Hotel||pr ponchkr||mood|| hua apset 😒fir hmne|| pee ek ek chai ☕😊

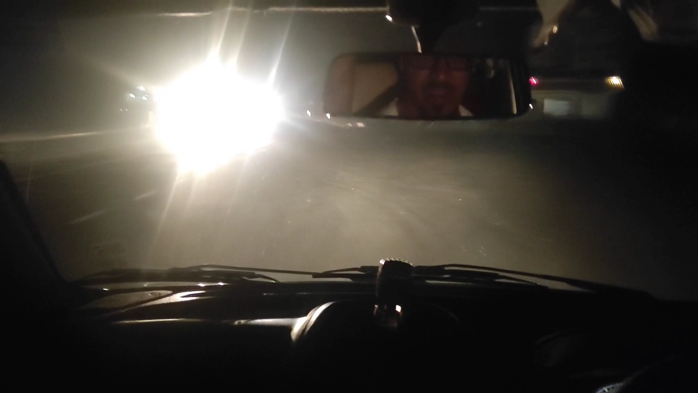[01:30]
तो भाई आप लोगों को देखो, हमारे प्यारे प्यारे दोस्त अंधेरे में ड्राइव कर रहे हैं, इनके रोशनी करना, अरे वाह
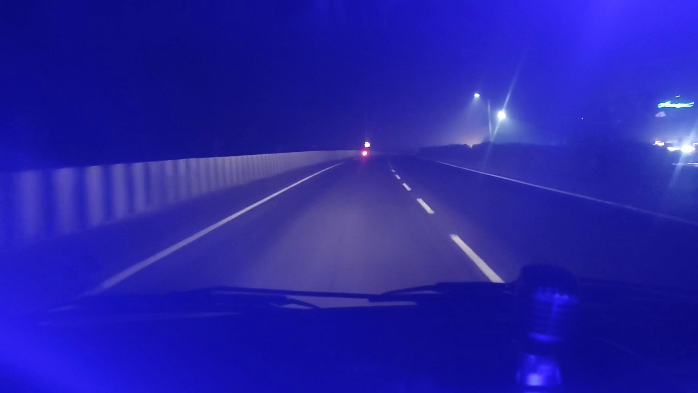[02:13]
वाओ यार क्या आ रहा है यार उस्ताद, रोशनी आए तो मजा आ गया, देखो लाइटिंग आ रही है, रोड भी ब्लू लाइट जल रही है। जब भी टाइम मिले बस एंजॉय करने पहुंचो अपने दोस्तों के साथ, जो भी दोस्त हो आप लोगों के, बस एंजॉय करो लाइफ में।
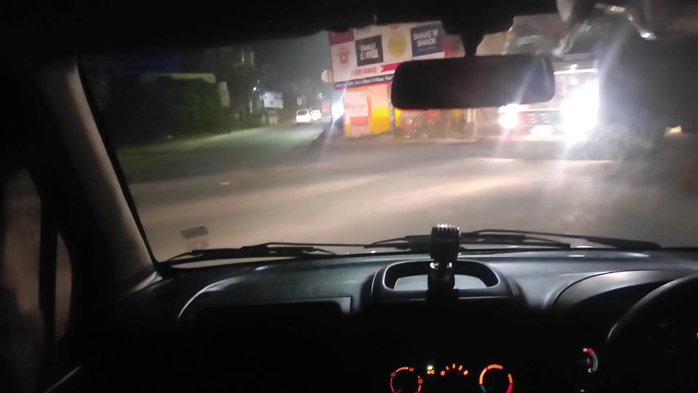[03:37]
तो दोस्तों ये ढाबा सिटी का चौराहा है, ये सीधा निकल गया सैफई, और ये सामने इटावा शहर,
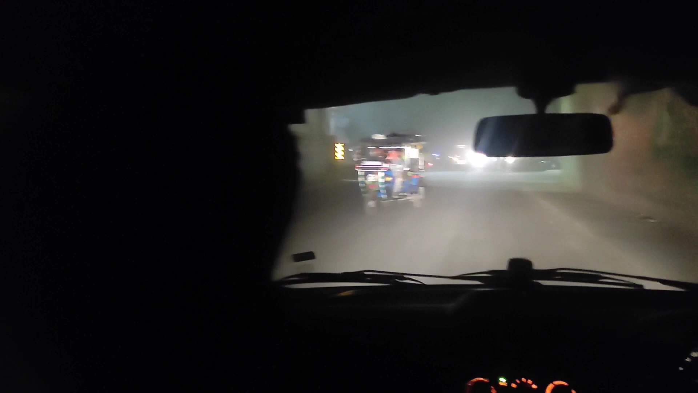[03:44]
ऊपर हाईवे निकल गया है, देखिए हाईवे जाना हो तो यहाँ से निकल जाओ अपने।